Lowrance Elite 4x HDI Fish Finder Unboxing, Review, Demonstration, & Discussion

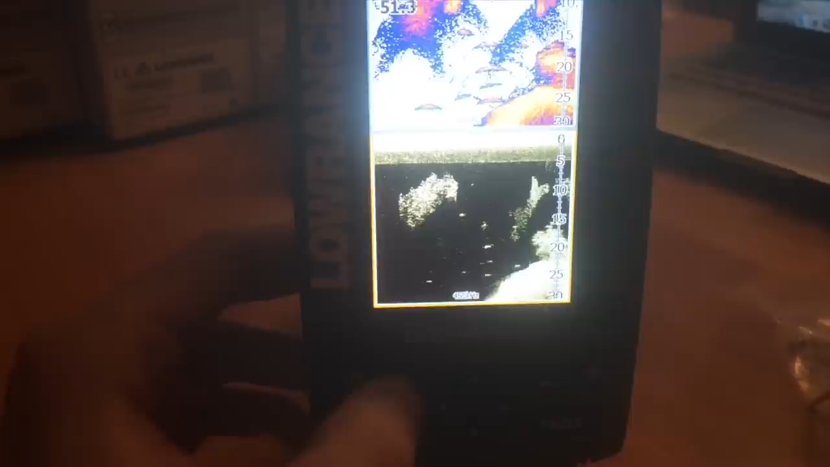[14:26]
like the window selection i'm currently in a split view so i have my hybrid
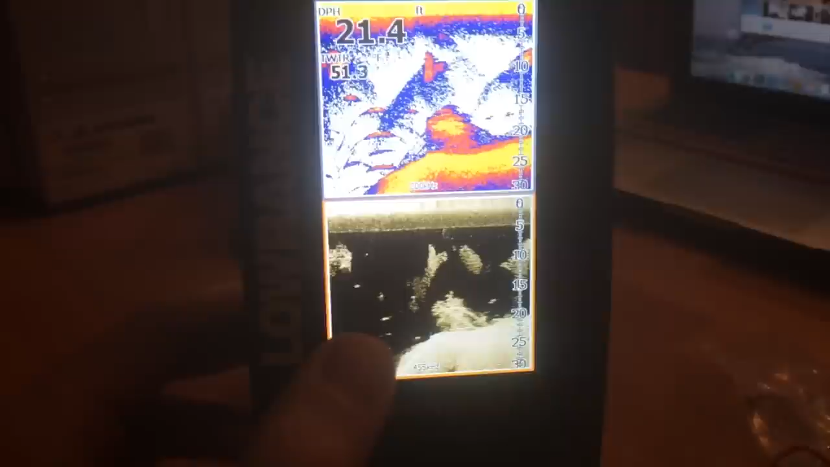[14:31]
On screen: depth 21.4 ft
imaging with downscan and then i have the standards typical sonar imaging
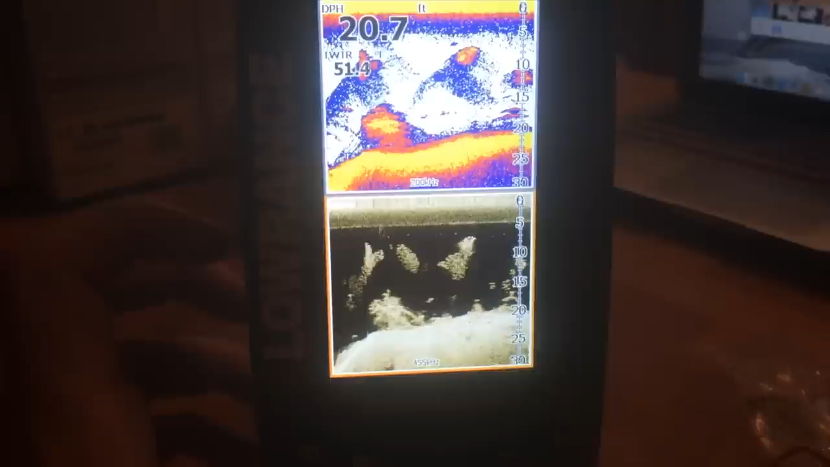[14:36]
On screen: depth 20.7 ft
this is my preferred preferred view that i would like to
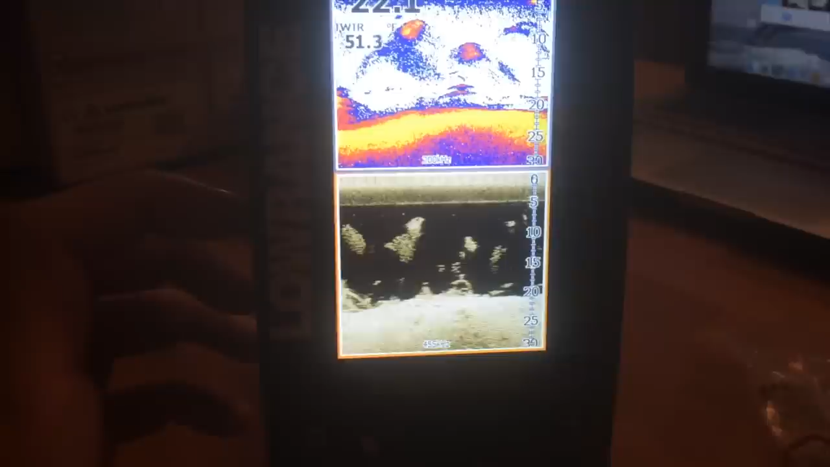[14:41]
have probably if i was utilizing the unit um most days uh if
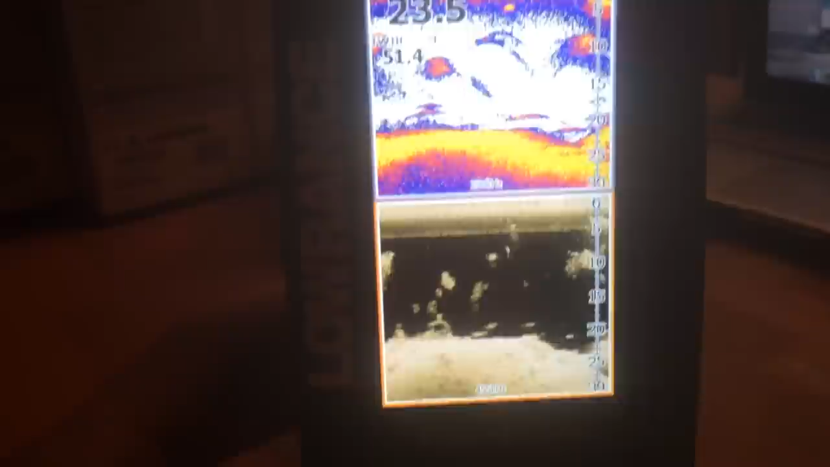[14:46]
you are fishing at night you can actually adjust your brightness settings by tapping the power button
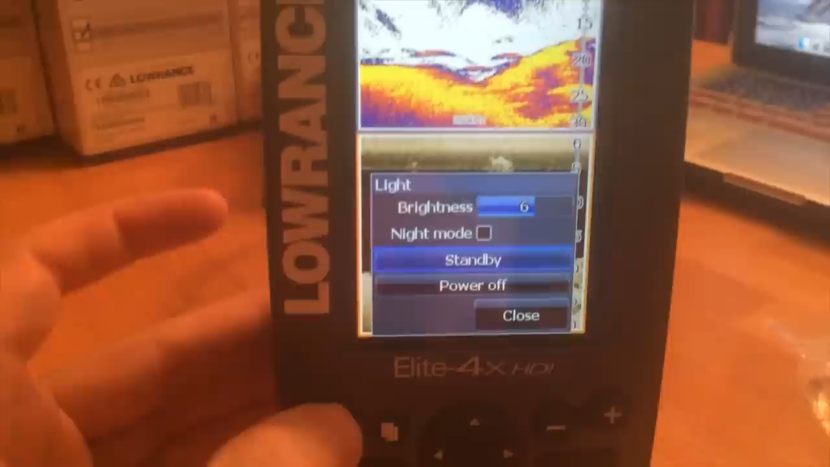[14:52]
so you can draw the least amount of power that you know you need
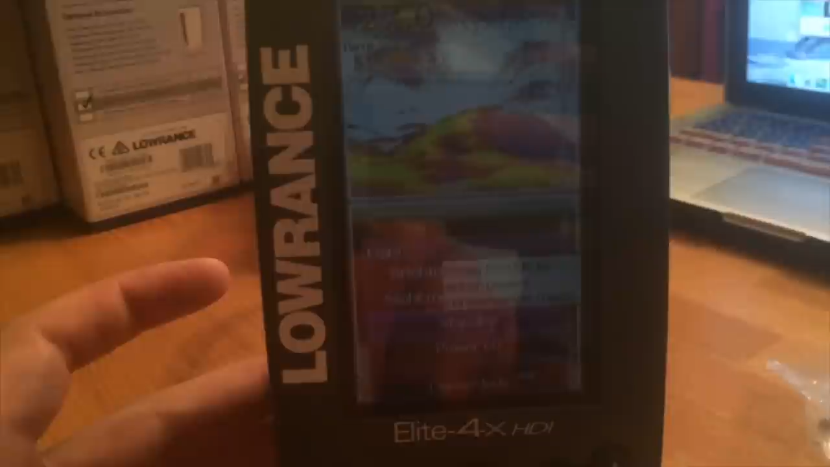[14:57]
because at night you're not going to need much brightness you can also go into
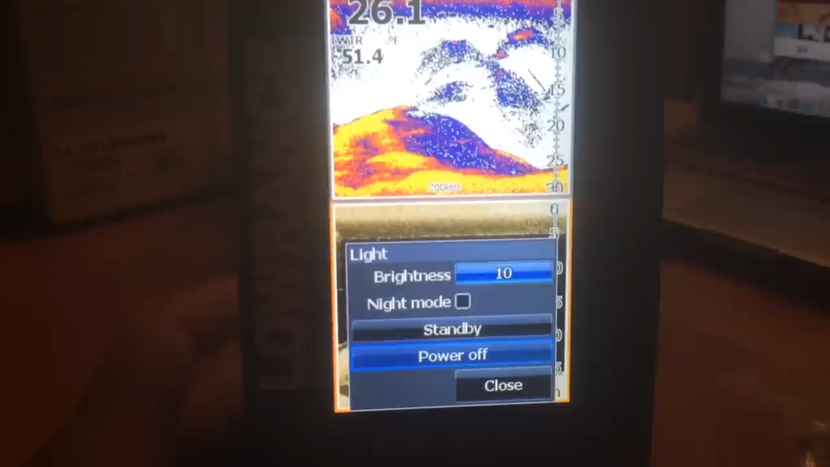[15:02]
night mode which provides a lot of contrast
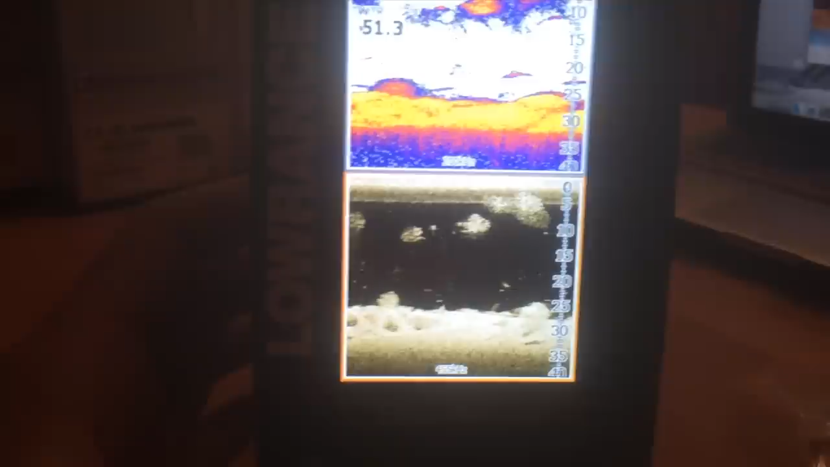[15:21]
and menu if you hit menu once you end up with all these kind uh options
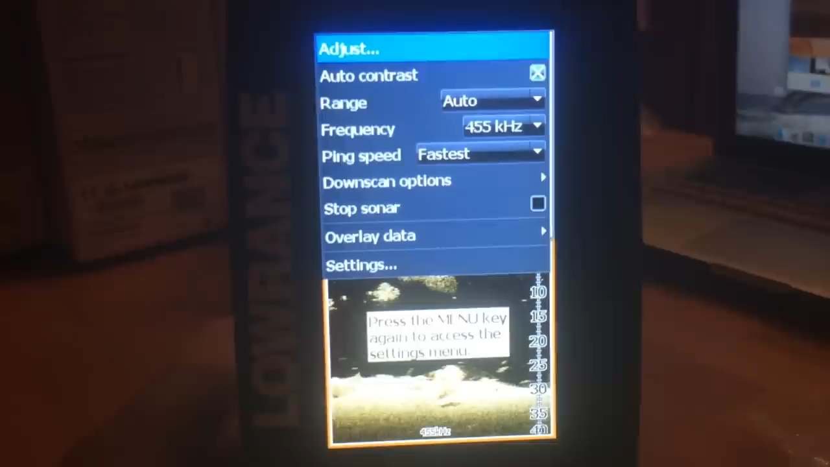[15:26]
so you got the range of feet
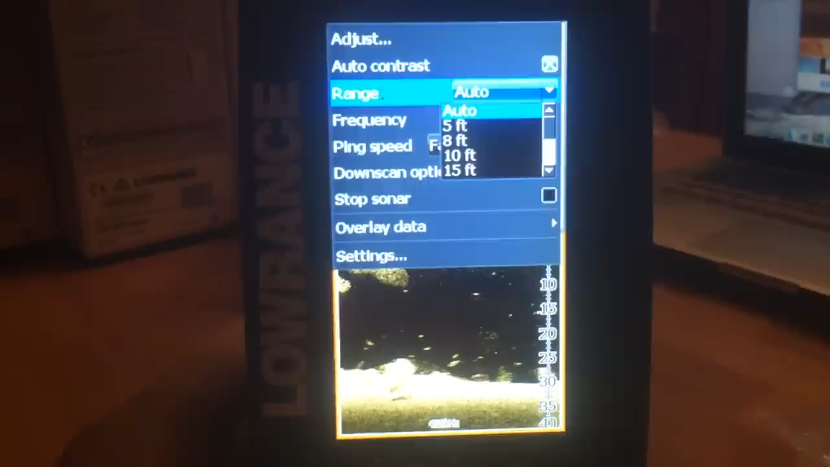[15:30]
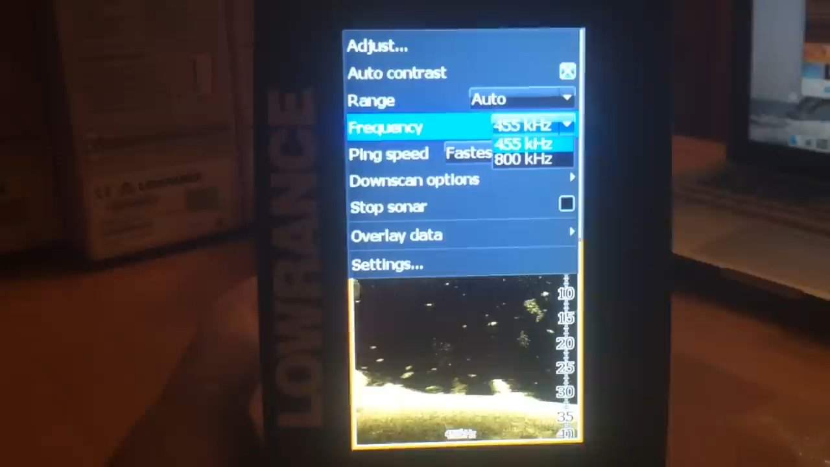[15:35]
you can select your frequency right now it just has 455 800
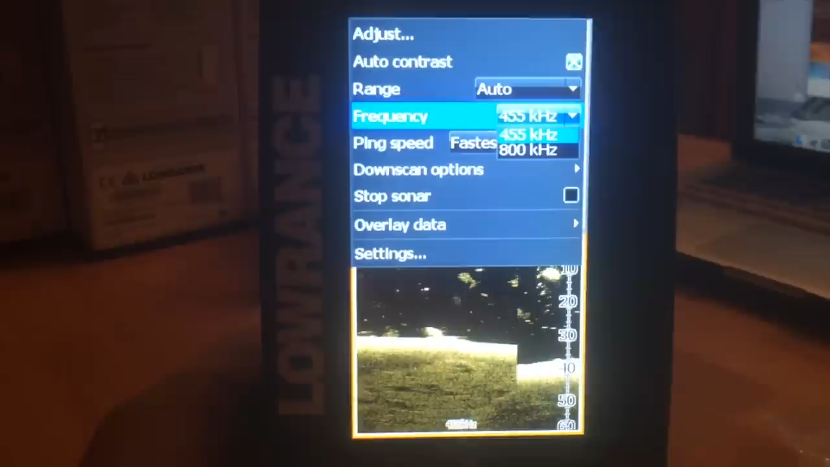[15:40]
we don't have the transducer plugged in right now
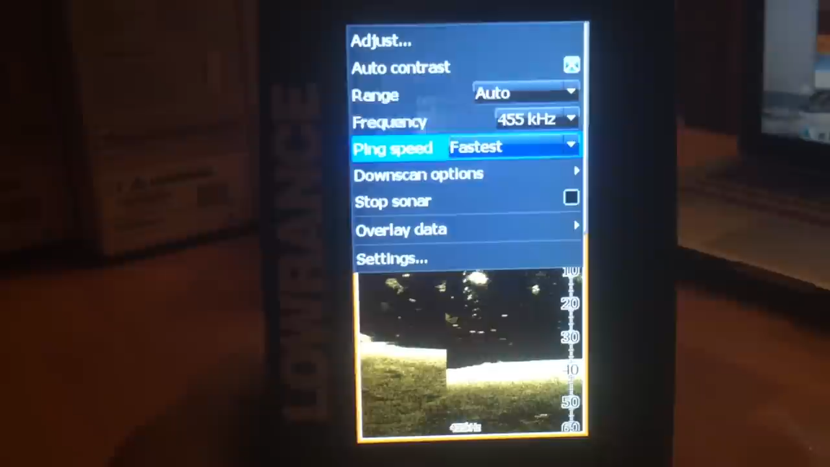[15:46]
but you have options also for 83 and 200 usually
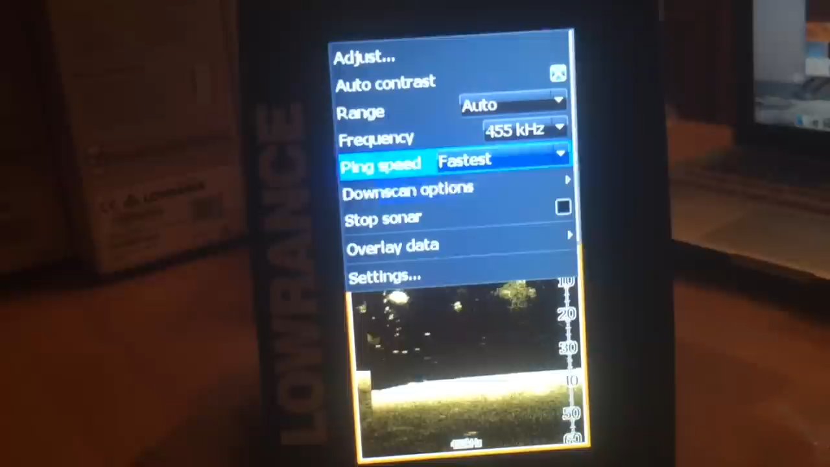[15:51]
you got ping speed down scan options